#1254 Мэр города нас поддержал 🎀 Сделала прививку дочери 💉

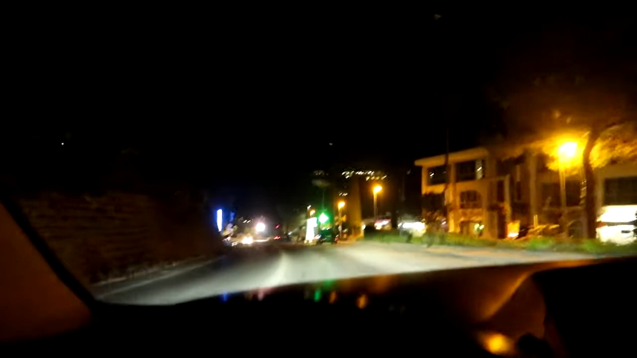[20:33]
Вот третья машина уже. А так вообще никого на улицах. Никого. Какой-то вымерший город такой. Смотрите, на улицах нет практически никого. Только какой-то один чувак, смотрите. Давайте его подвезем.